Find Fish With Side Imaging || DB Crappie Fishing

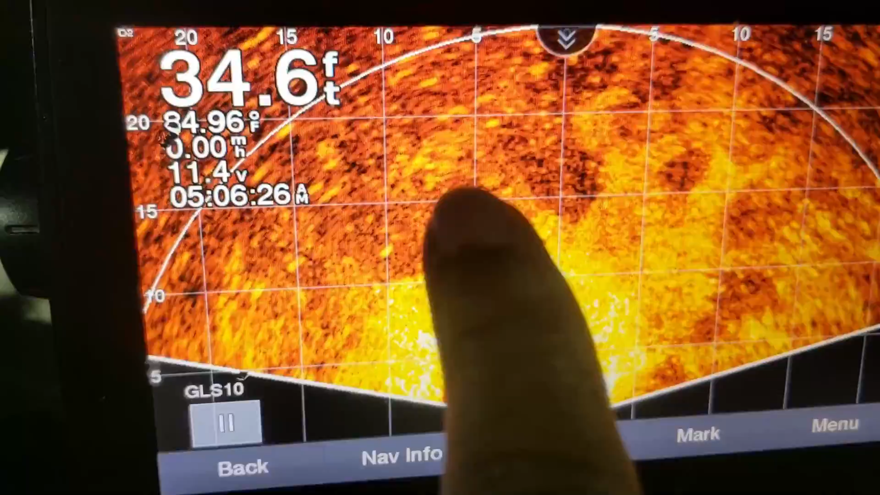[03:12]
On screen: depth 34.6 ft, water 84.96°F
So, about 20 feet in front of me, if I were to cast a jig right there. See those fish? Those would be the fish that I'd be targeting right there. That's how easy it is to hone in on those particular fish. Like over here.
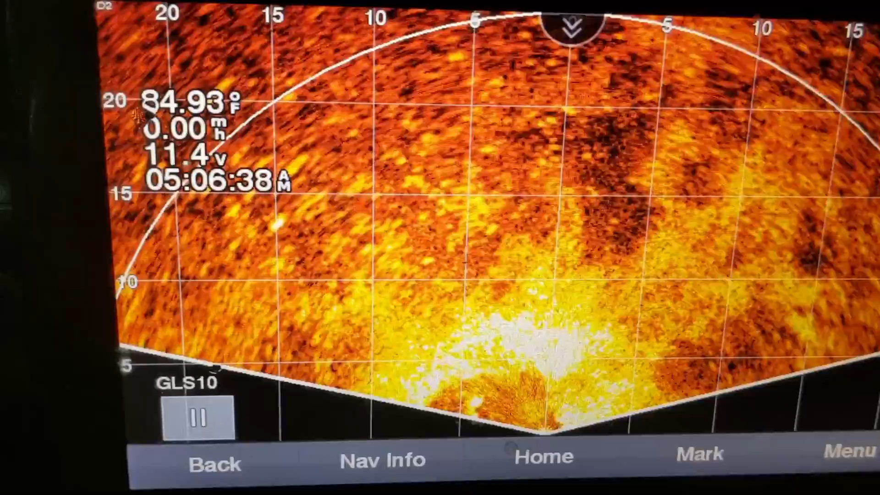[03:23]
Let me see. Over here. Not so much so, but you see them grouped up over here.
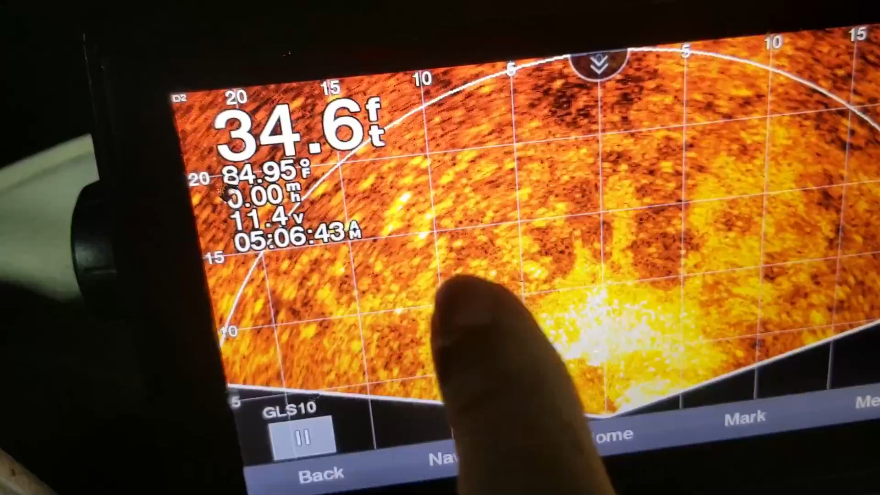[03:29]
On screen: depth 34.6 ft, water 84.95°F
That's the difference with this perspective mode. So, you won't be wasting your time casting in this area when all your fish are over here in this area.
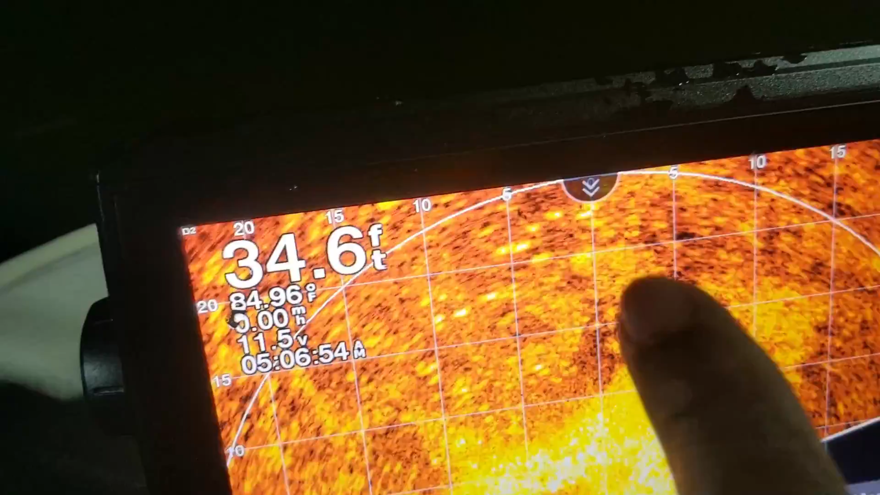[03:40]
On screen: depth 34.6 ft, water 84.96°F
You see those fish following that swarm around clockwise? I mean, you can see everything, man. That's why I like this new software, man. I just wanted to bring that out and show you guys how I'm utilizing it.
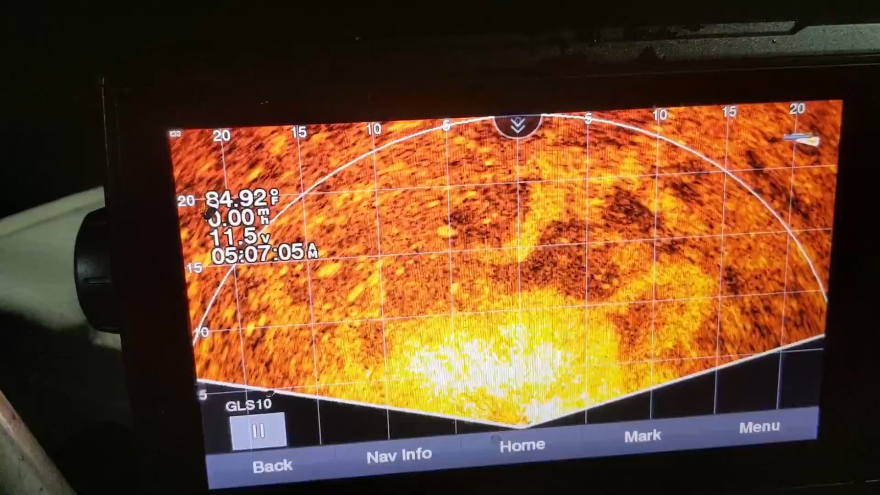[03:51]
On screen: water 84.92°F
Well, I'm not really utilizing it because I'm already just sitting on top of the fish. I've already found them and I'm just sitting here catching them. I mean, we caught so many.